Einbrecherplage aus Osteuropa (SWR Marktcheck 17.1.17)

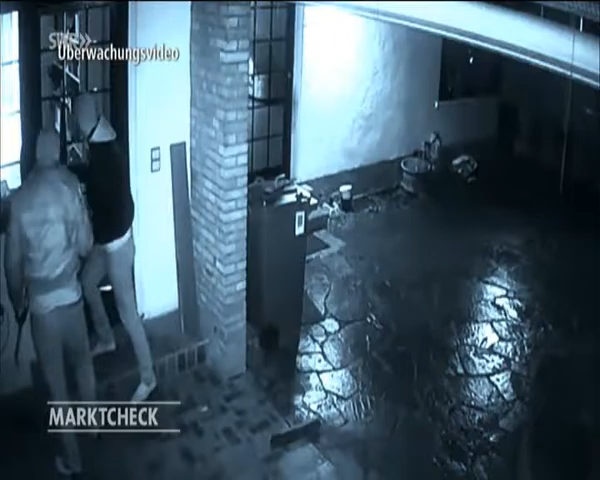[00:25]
Einbrecher machen sich an einem Einfamilienhaus zu schaffen, hebeln die Eingangstür mit einem Stemmeisen auf. Es dauert nur Sekunden.